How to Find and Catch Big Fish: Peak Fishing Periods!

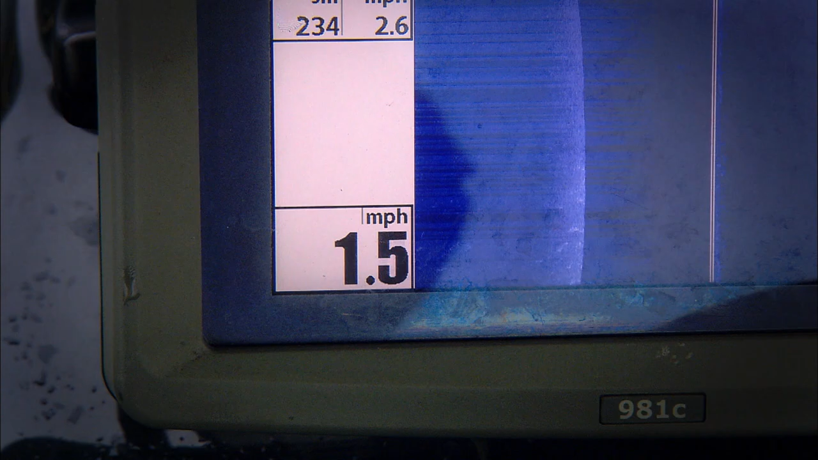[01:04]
Depth control and speed control are critical factors, but so are just the right wobbling lures,